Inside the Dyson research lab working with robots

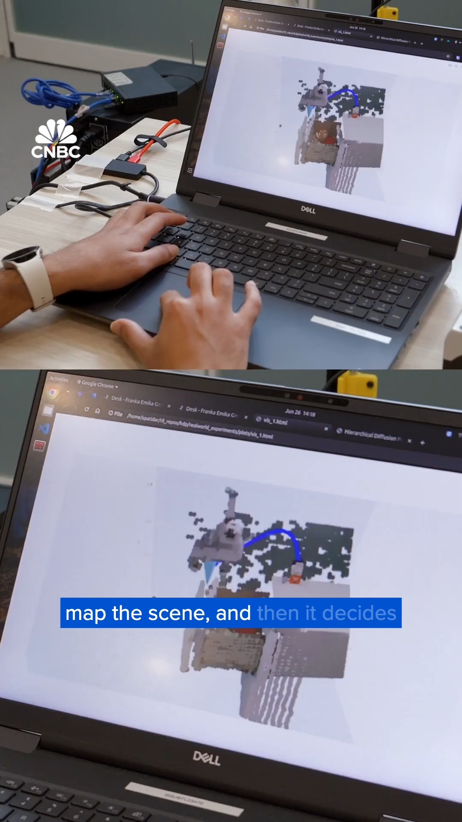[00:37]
The robot has two cameras that visually map the scene and then it decides how it will execute an instruction.
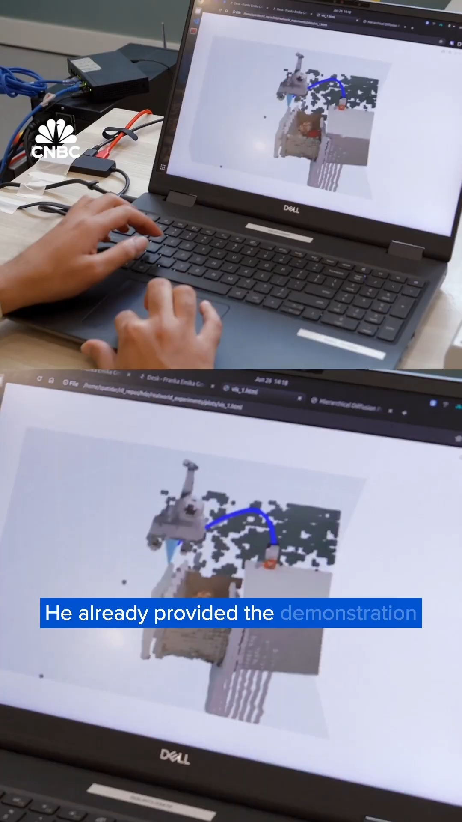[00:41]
He already provided the demonstrations and now he's going to give them text prompt instructions to say okay now open the drawer.